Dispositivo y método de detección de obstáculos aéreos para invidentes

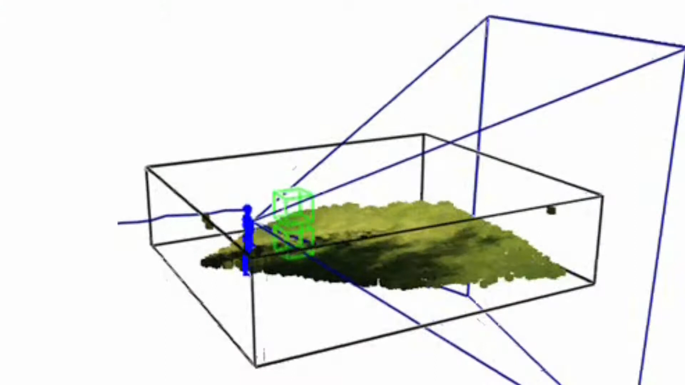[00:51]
El objeto de la aplicación desarrollada es que actúe como complemento, no sustitutivo,
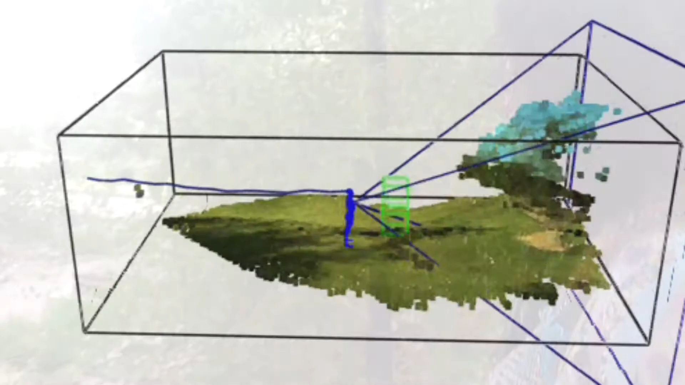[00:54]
del bastón o del perro guía para resolver el principal problema de estos sistemas clásicos,
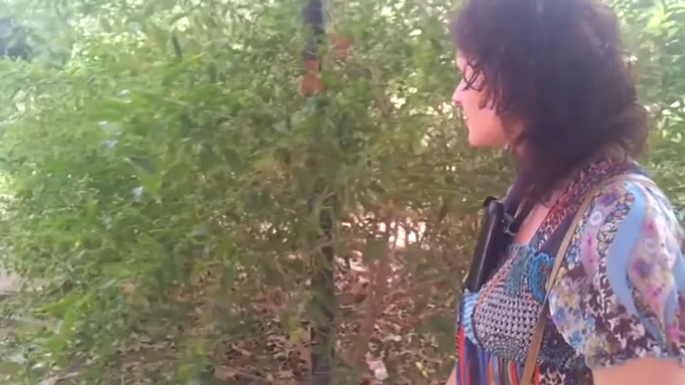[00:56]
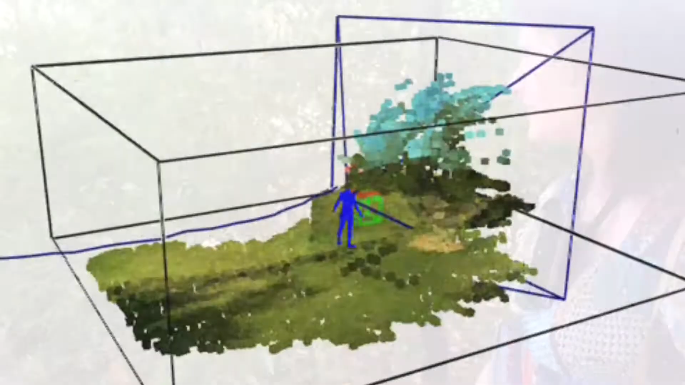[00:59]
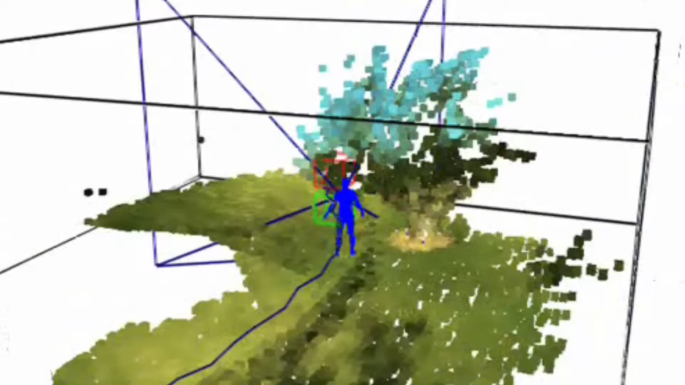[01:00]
que es la incapacidad para detectar obstáculos aéreos como ramas de árboles o toldos.